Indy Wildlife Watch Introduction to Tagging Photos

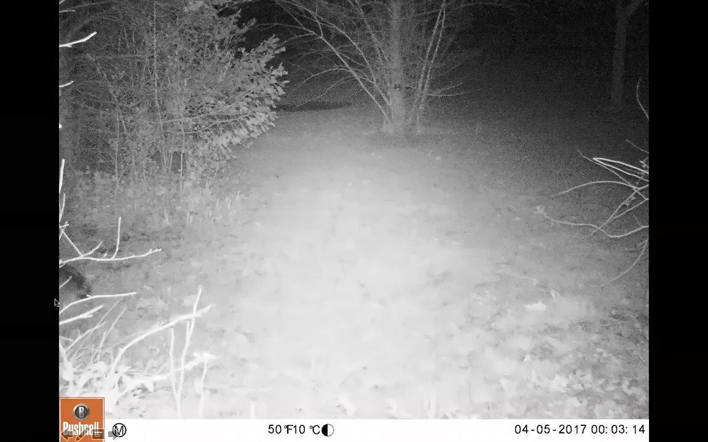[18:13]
In this case, you can only see one eye, but you can see that distinct black stripe around the eye. And there's no other species, not even really cats, that are going to have that distinct marking. So if you see that eye glow, look for that dark set behind the eyes, and that's really a strong indicator that it's a raccoon. You can also see the start to this very rounded back, which is another indicator for me that it's a raccoon.